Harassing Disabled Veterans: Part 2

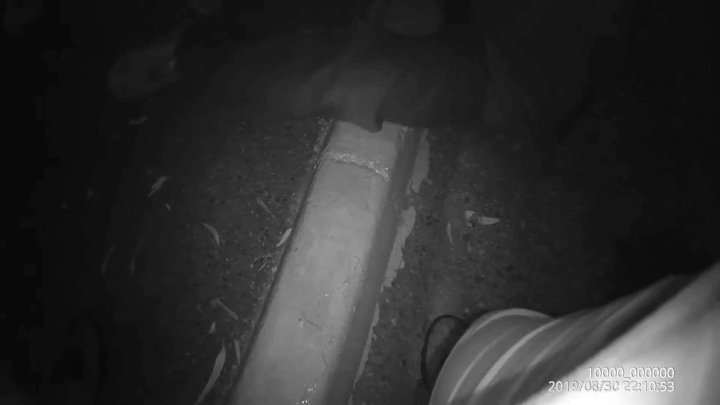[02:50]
Correct. Yeah, this fucking building, man. It's fucked up. Thank you. So, yes, we are in the east parking lot.
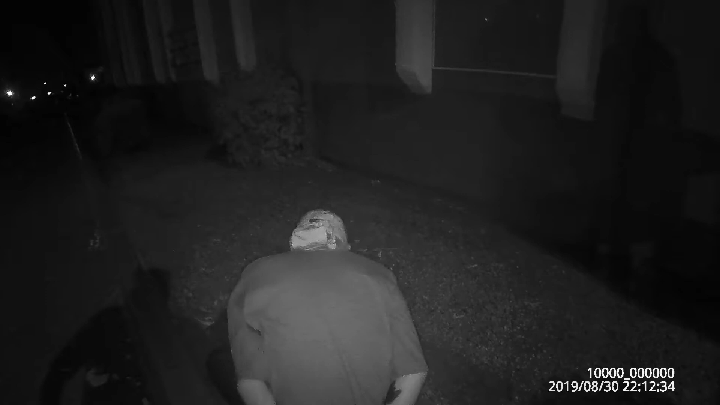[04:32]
Do you agree to wait if I take the cuffs off, or what would be better for you? I'm not going to run, dude. Will you wait if I take the handcuffs off? Yeah, I will. I'm not going to. Okay.
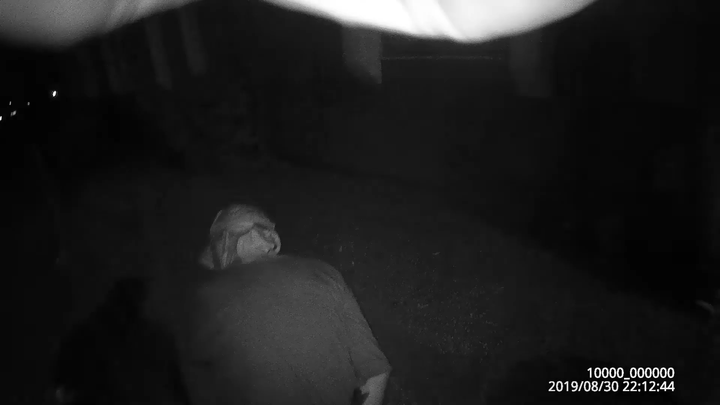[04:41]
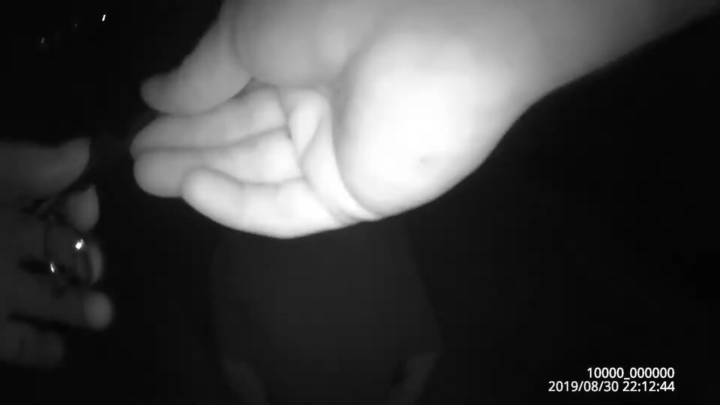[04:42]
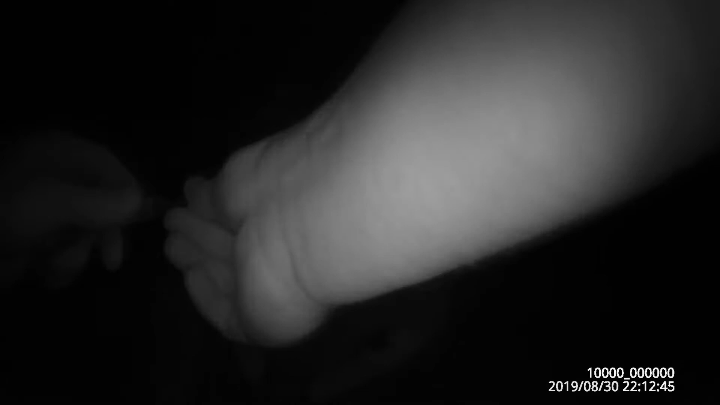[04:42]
I'm not going to. Okay, sir. I'll take the handcuffs off if that'll help you be more comfort, okay? Yeah. But we have to wait for the police now, alright? Yeah. I'm just trying to go home and mind my own fucking business.
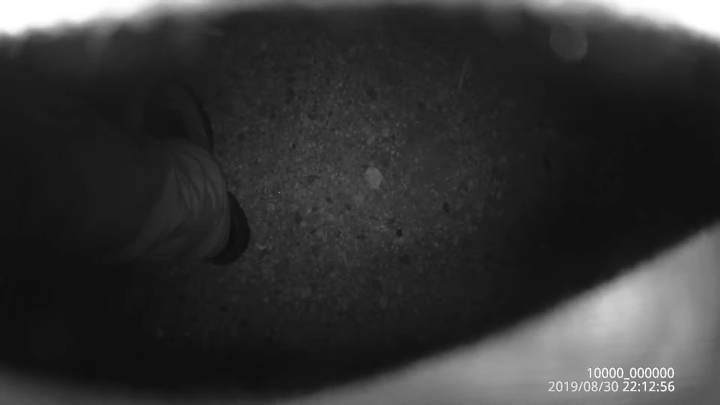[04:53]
I understand what you're trying to do, sir, but I need you to understand. Here, hold on. I got to get the other.
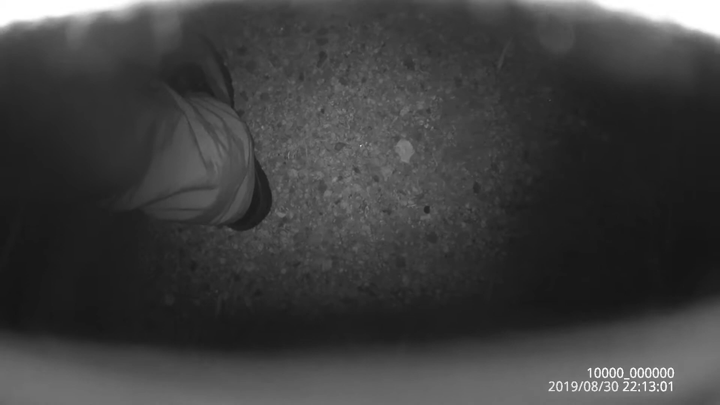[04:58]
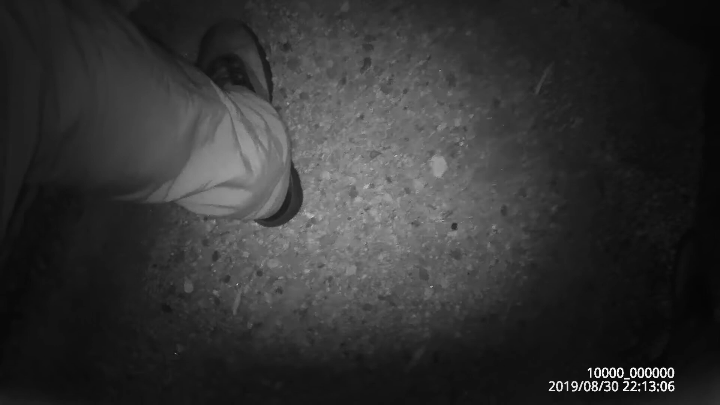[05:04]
trying to do, sir, but I have to do my job. Okay. Just sit tight. Here, here's your here's your items. Okay. You don't have any weapons on you, correct? Yeah, I got weapons. Okay.
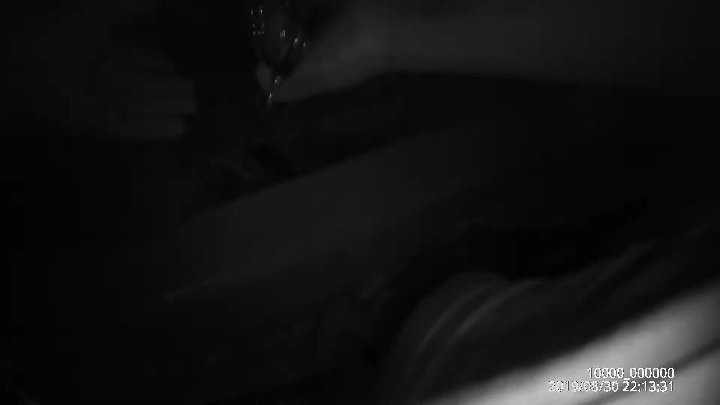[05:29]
But it's in your pocket, though, right?